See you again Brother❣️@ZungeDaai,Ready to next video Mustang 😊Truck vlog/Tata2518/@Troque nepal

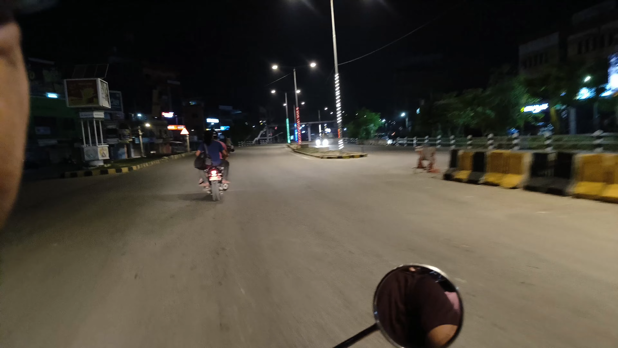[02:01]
नै हेरिरहेको छौँ नि त अगाडि हावा छेक्ने केही पनि कुरा छैन त्यही भएर विन्ड नोइज आउनु चाहिँ एकदमै स्वाभाविक कुरा हो अहिले हामी साथीहरू सबैजनाले सधैँ नै छौँ साथीहरू हो क्या आफ्नो गाउँतिर
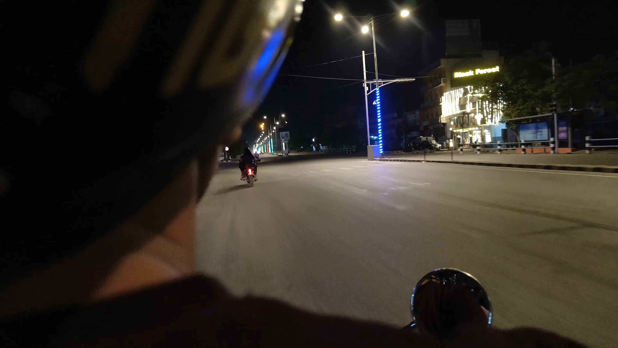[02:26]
यो हो हाम्रो प्यारो बुद्ध चोक रातिको बेला नि एकदम स्टनिङ देखिरहेको छ ओ